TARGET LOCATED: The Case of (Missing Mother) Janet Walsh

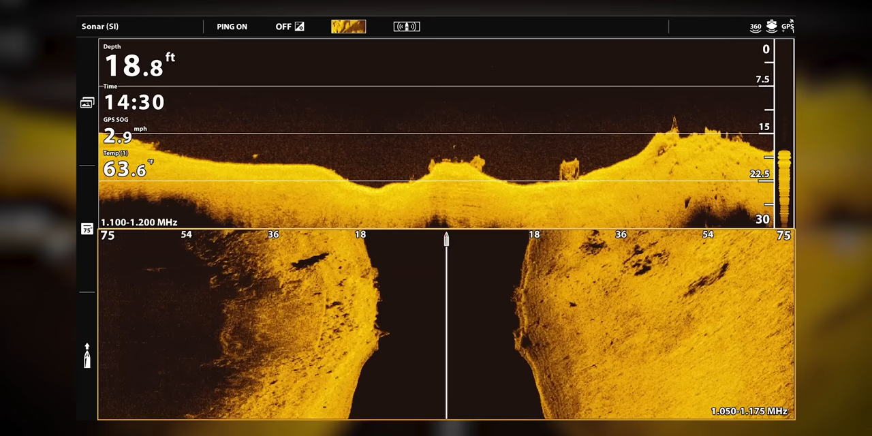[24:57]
On screen: depth 18.8 ft, water 63.6°F, speed 2.9 mph
It's a big vehicle too. It's an SUV.
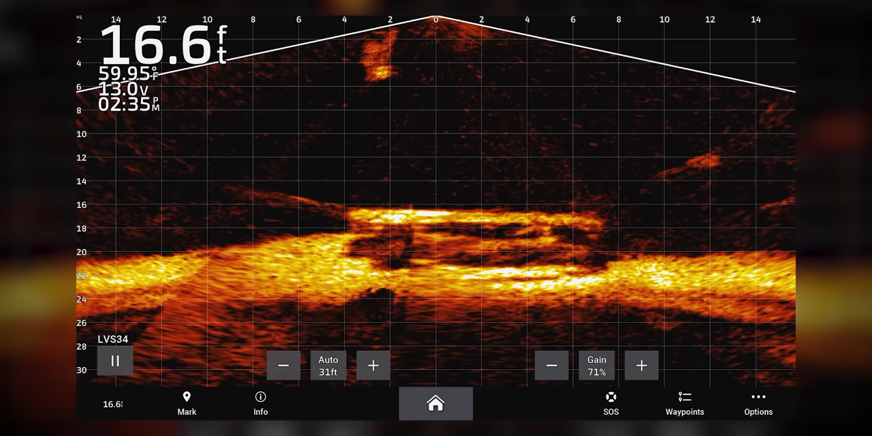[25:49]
On screen: depth 16.6 ft, water 59.95°F
It's right under me. Magnets down. I'm on it.
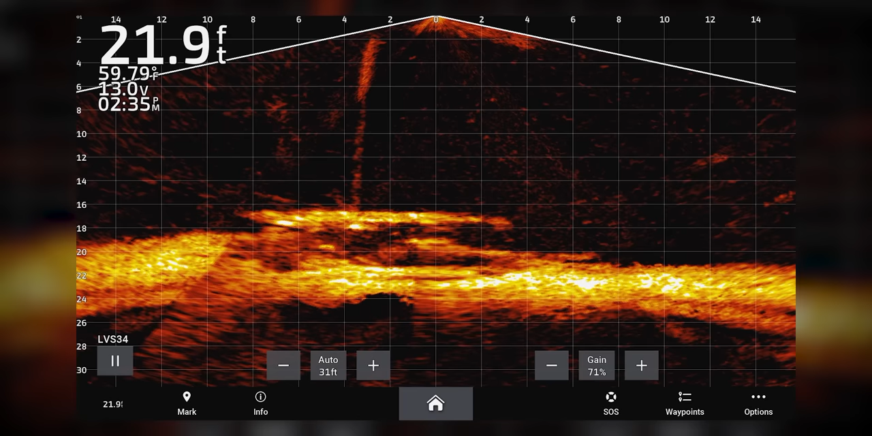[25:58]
On screen: depth 21.9 ft, water 59.79°F
All over it. It's a car.
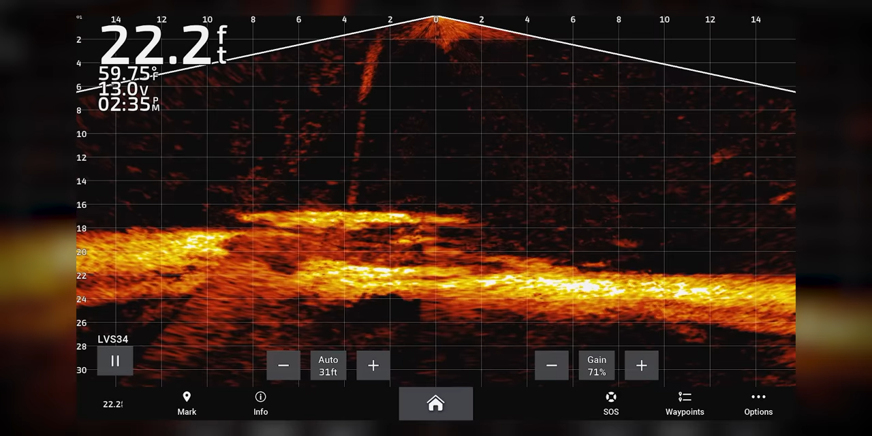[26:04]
On screen: depth 22.2 ft, water 59.75°F
Definitely a car. We have a lock.
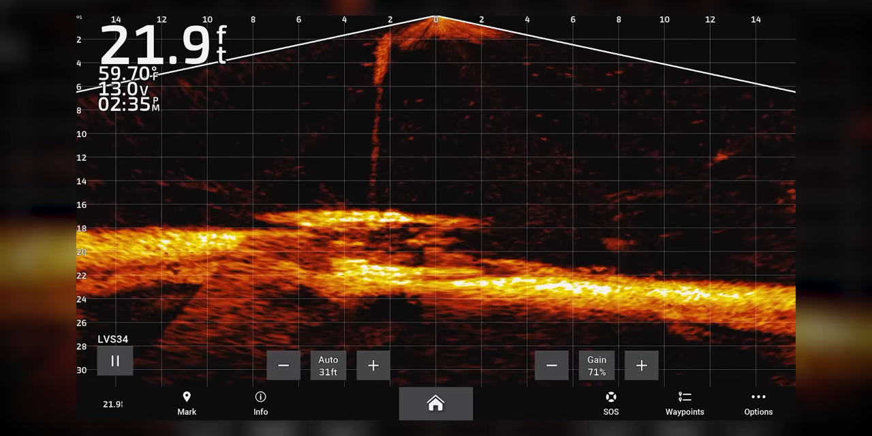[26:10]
On screen: depth 21.9 ft, water 59.70°F
Reading 22.2 feet deep. Top of the vehicle is at about 16 and a half feet.
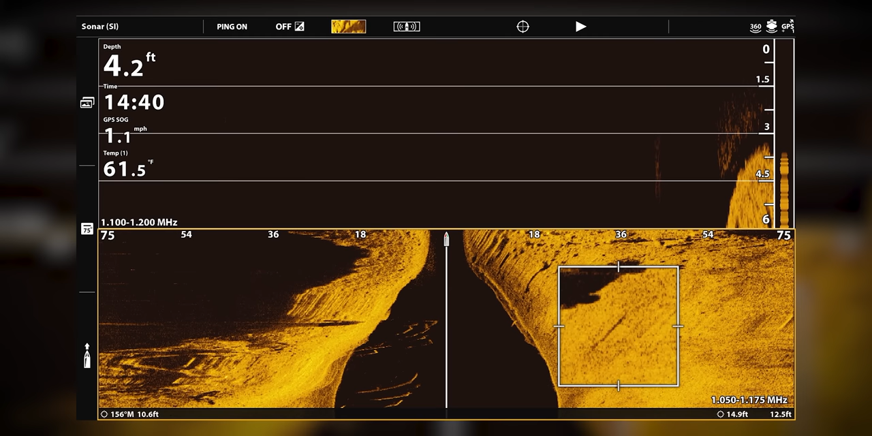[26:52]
On screen: depth 4.2 ft, water 61.5°F, speed 1.1 mph
See those two wheels? But I'm not getting those two wheels when I'm over it. Oh my goodness.